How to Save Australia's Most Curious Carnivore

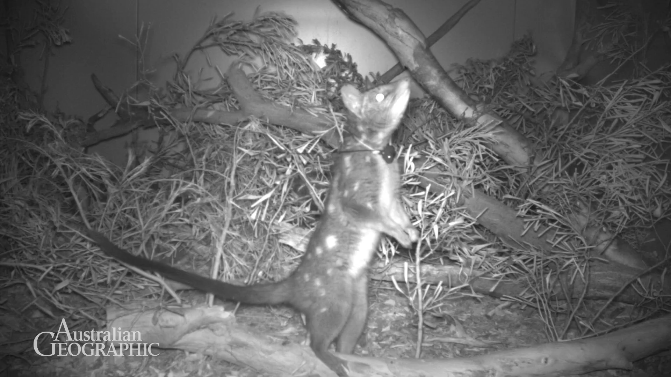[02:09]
Tridditch have a unique spotted pattern on their coats and we can use this unique pattern to identify individuals from one another. So we have cameras set out in the environment with baited lures and this brings them in.